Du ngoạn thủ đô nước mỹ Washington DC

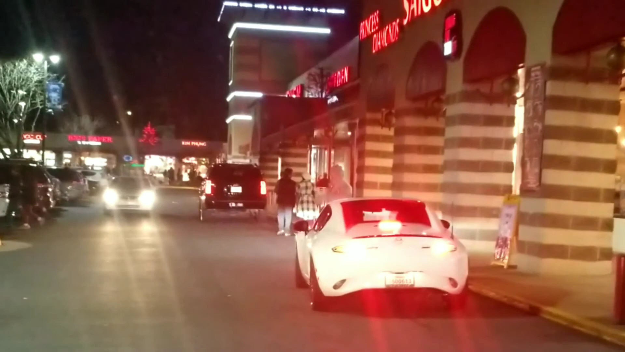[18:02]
Giờ mới mốt mà vô cho chỗ này ăn nè, mấy chỗ phía bên cho này nó quà. Ăn nó ngon hơn nữa. Nó quẹo quá. Tại nó thấy vậy nó quẹo luôn.